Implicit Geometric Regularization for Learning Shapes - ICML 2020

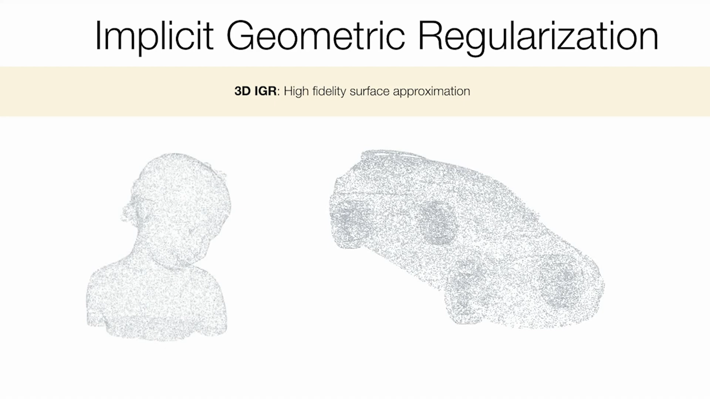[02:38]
We have witnessed another important property of IGR, and this is its ability to produce reconstruction with high-level details in 3D.
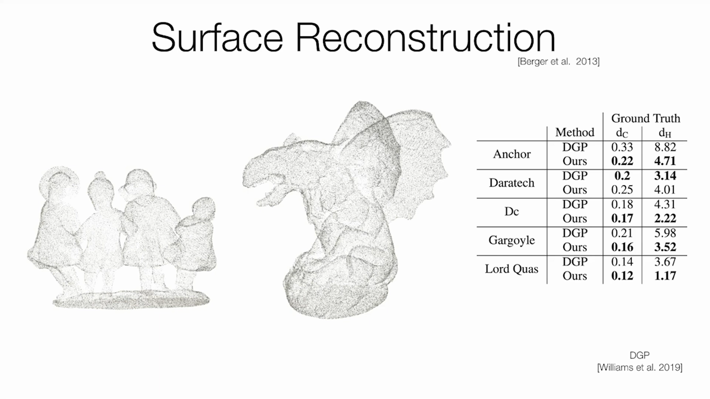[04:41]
For baseline, we use DGP by William Setal, which is a chart-based surface reconstruction method which previously achieved state-of-the-art results on this benchmark. On the left, we show two of our reconstructions.